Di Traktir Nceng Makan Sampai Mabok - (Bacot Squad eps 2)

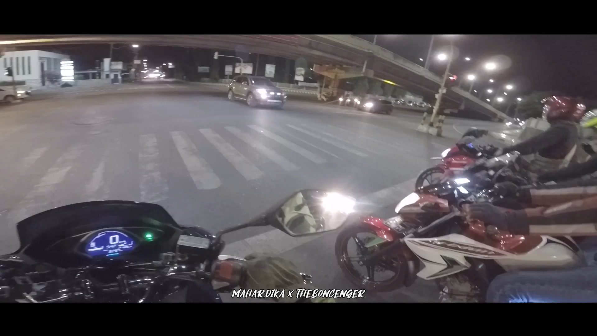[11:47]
Gila mau dipepet gini yang CB150. Sombong. Yang kanan udah panas tuh. Yang kanan udah panas. Jangan dalapan Bang Beni. Agak gua mundur lagi nih. Ah ini etikanya enggak ada.
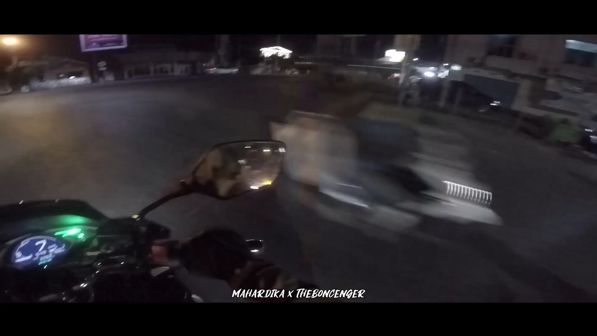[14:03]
Ya pelan-pelan aja. Awas yang dari kiri, yang dari kanan, oke ya. Mati lampu ya. Mati lampu ini. Oh, mati lampu? Ya nggak tahu. Ya lampu merahnya doang mungkin traffic light-nya. Belum lah. Tapi ini dekat sama laut tau. Iya. Mana siang? Lu pasti. Udah lewat. Muter-muter. Bang Ben. Putar balik, oi, muter balik. Bang Ben, muter kelabasan. Oke. Aku visornya gelap sih, jadi tidak terlihat gitu. Depan lagi ya?